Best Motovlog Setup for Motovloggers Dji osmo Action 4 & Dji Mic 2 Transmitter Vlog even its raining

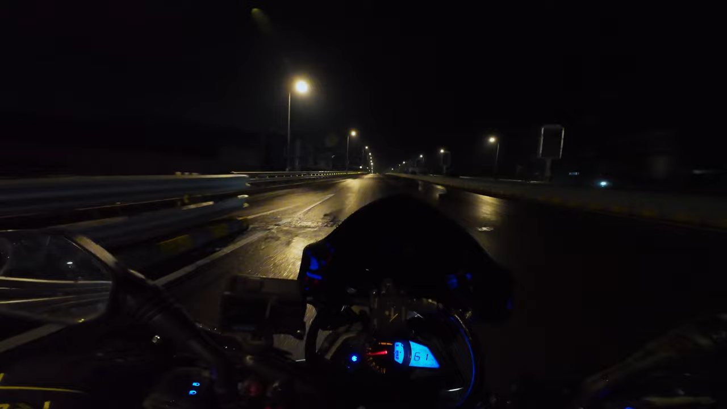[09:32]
सो गाइस यहाँ का नज़ारा देखिए, सामने जो हो रहा है ये पूरा ना फॉग जमा हो रहा है और आते वक्त भी उसी वैली के अंदर इतने सारे फॉग दिखे थे ना, पर मुझे थोड़ा घाई था इसलिए मैंने वो शूट नहीं किया।